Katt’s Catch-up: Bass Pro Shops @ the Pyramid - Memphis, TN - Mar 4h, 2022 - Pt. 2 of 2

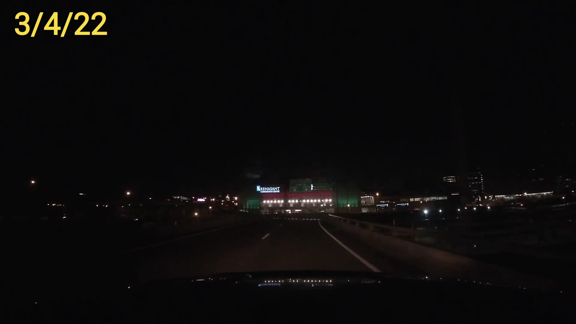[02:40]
Because there's bright lights in front of me. Touch on the map here, we're good. Coming off that little exit ramp there, you're going down.
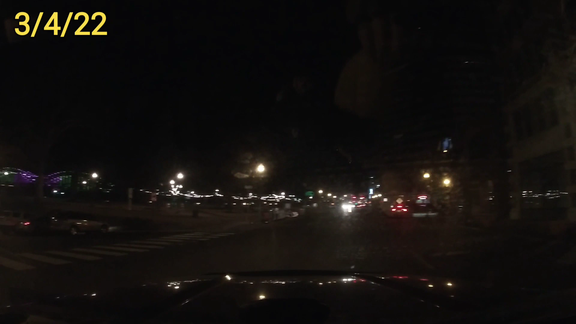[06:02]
Your fingers crossed the brakes work, because I'm going down a hill which ends right in the water. Well, you didn't go down Jefferson Ave, you went down Court Ave. So you're gonna go right.
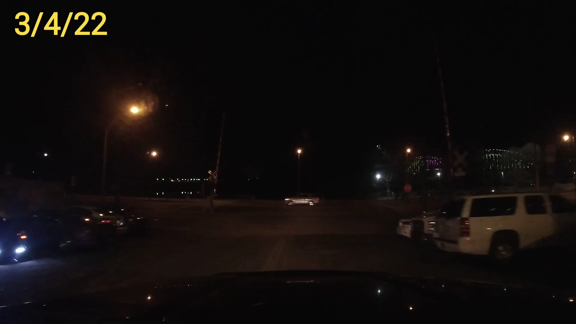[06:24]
Crossing railroad tracks. Oh, God. Yeah, I'm gonna cut the street. Yeah, go right back out onto South River here. And your drive, Bass Pro Drive, is going to be right up on your left. Oh, 200 feet, Bass Pro.
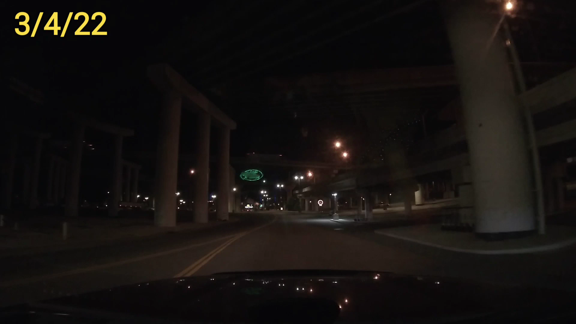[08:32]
I see people playing in shopping carts and There's going to be some parking to your left that you can go into if you choose. Uh-huh. But if you keep going up, there's a lot more parking. Yeah, but I see an RV over there, but how the hell do you get in there?
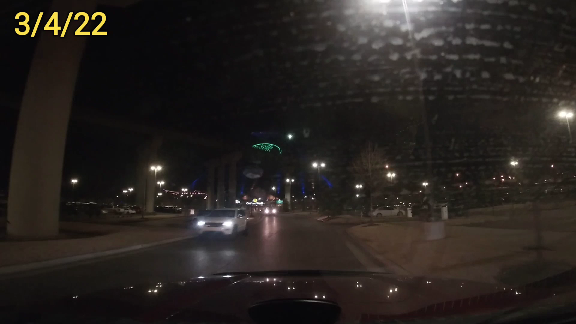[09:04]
Or you could go right there, and there's a bunch of parking here as well.